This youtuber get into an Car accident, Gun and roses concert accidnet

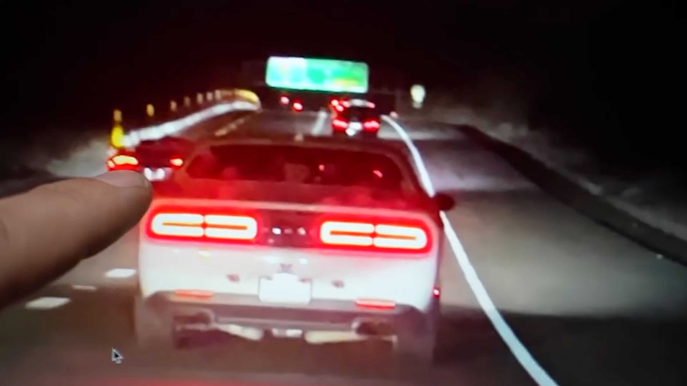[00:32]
slow down but the car behind him was unable to do so and he basically hit the daily driven exotics car so first of all here's the clip
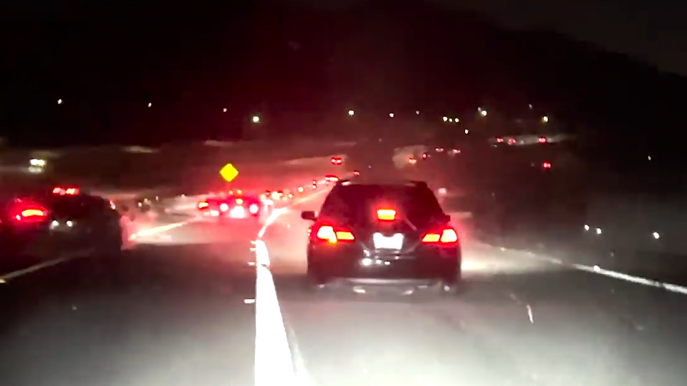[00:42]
and after that he updated the situation on his instagram account where he said nobody was hurt which is more important i was rear-ended and the mclaren i think is repairable but don't quote me on that i will have